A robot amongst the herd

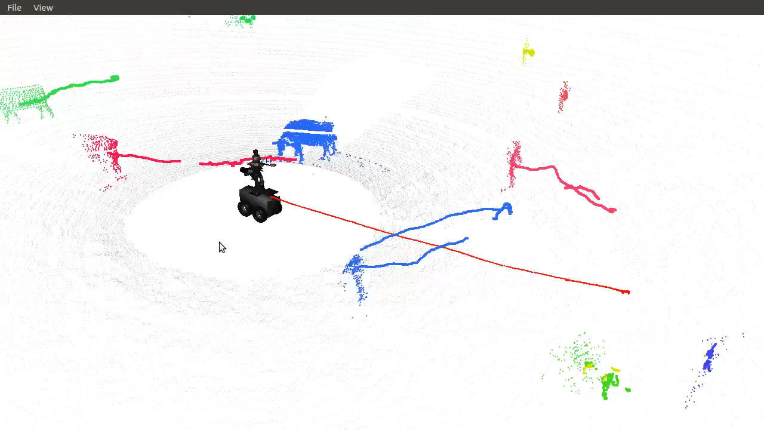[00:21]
Using the onboard Velodyne 3D lidar we were able to automatically detect and track the cows. The onboard GPS INS system tracks the motion of the vehicle over rough terrain, allowing for accurate 3D projection of the data.
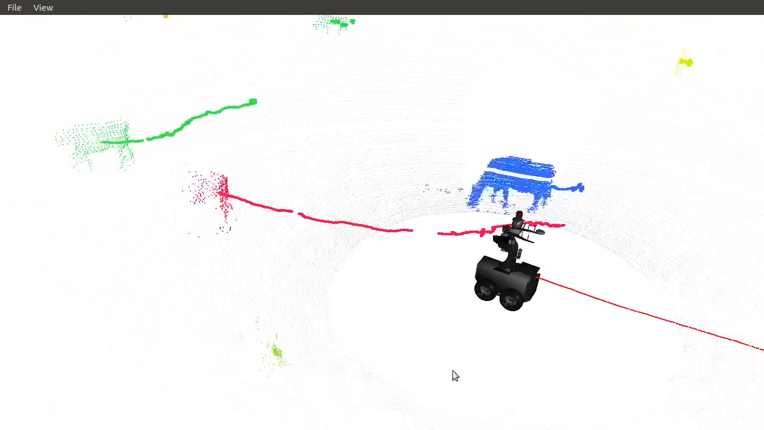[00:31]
With no instrumentation on the animals,
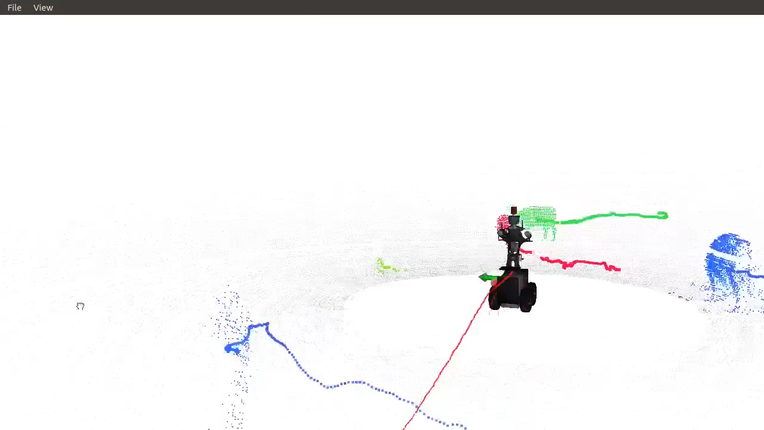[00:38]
it is possible therefore to detect and track the motion of the herd surrounding the vehicle in real time.
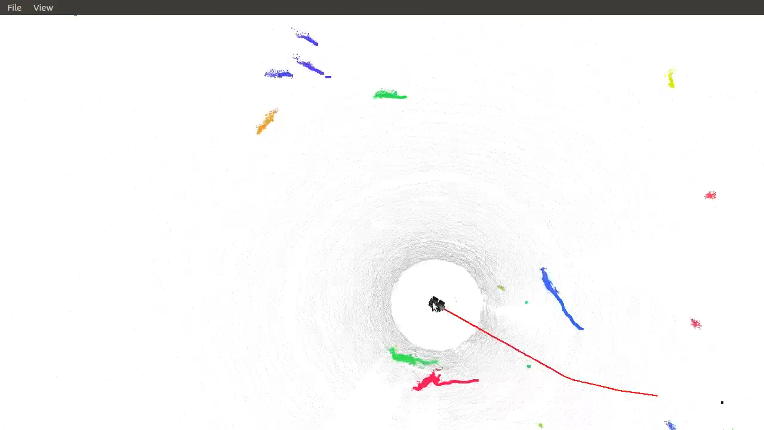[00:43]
Not only did this investigation demonstrate the ease with which a robot can herd cows, but the pace of herding was slower,
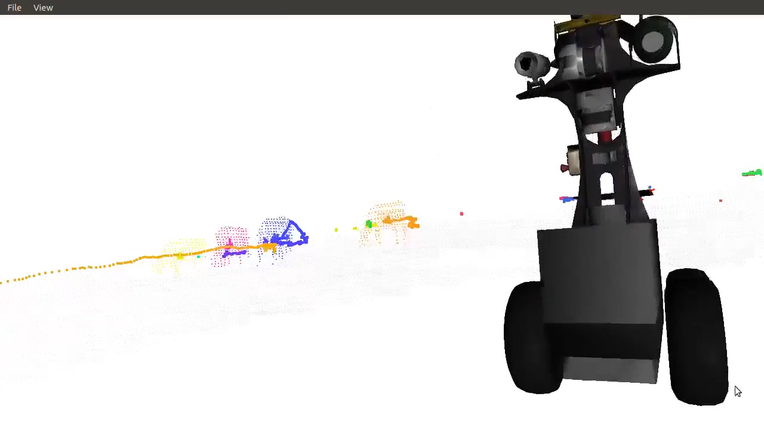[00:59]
Future work will use the vehicle and robot trajectories to model the
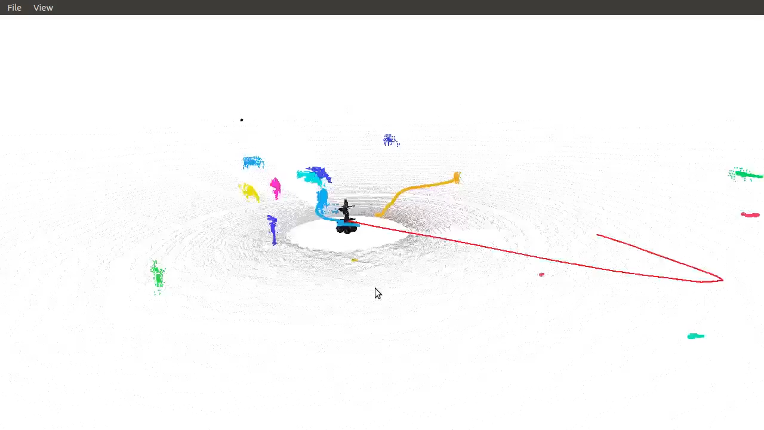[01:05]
cow-robot interactions to develop a fully autonomous herding system.
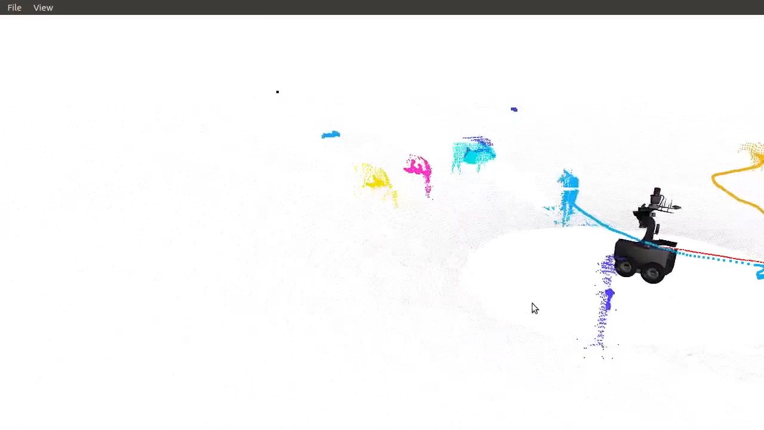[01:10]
The tracking in this work is performed using the pipeline published in the papers titled On
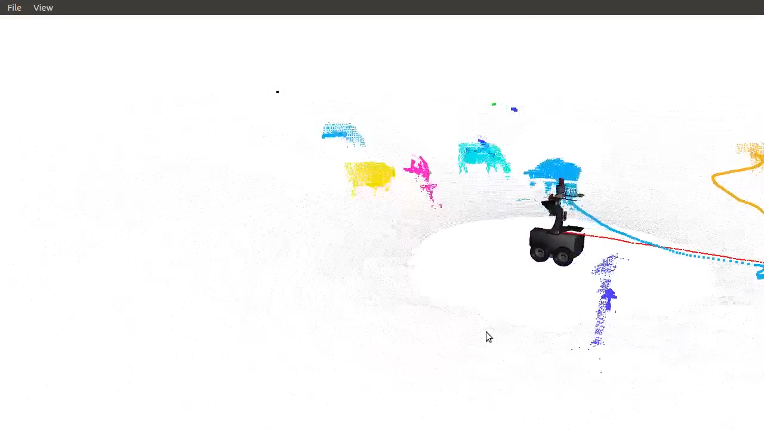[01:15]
the Segmentation of 3D LIDAR Point Clouds by Dwyer et al.,
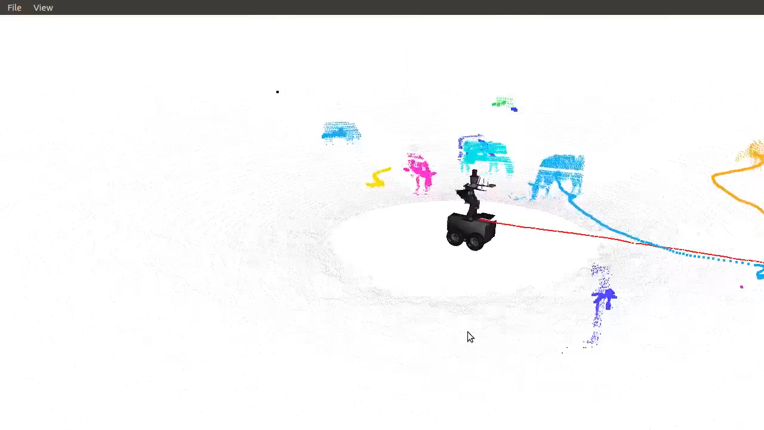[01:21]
and An Evaluation of Dynamic Object Tracking with 3D LIDAR by Morton et al. The process first separates ground and non-ground LIDAR returns.
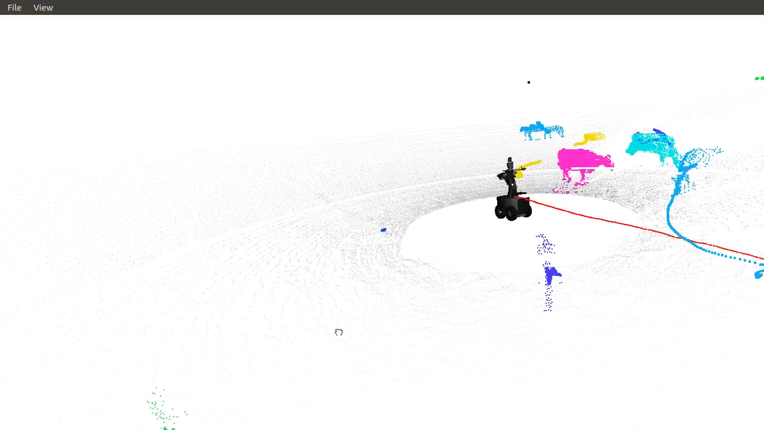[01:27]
The non-ground points are then segmented by their spatial separation, and then their centroids are tracked, while maintaining the association between the centroids and the original object points as seen in this video. Tracking is performed by using a batch data association method, followed by carmen filters for each track, using a constant velocity model. The performance of the tracking is sufficient to study the interactions between the robot and the cows,
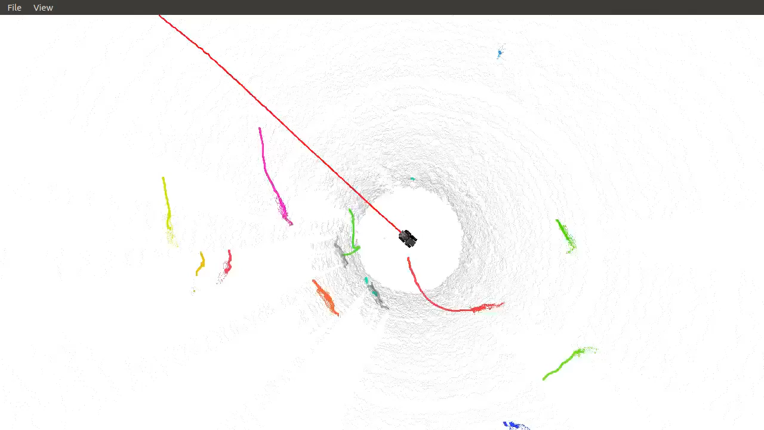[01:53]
and also to provide the information needed for automated herding.